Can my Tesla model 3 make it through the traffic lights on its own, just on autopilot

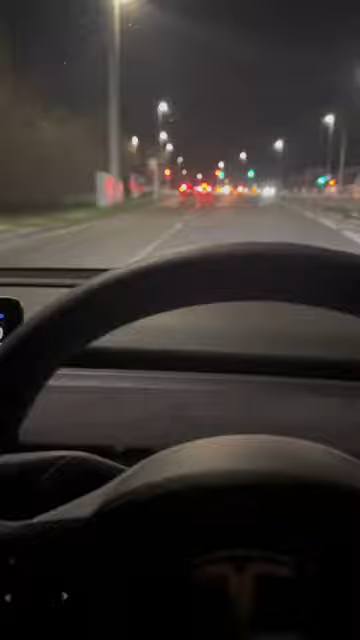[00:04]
The steering, the braking. We'll see the car in front.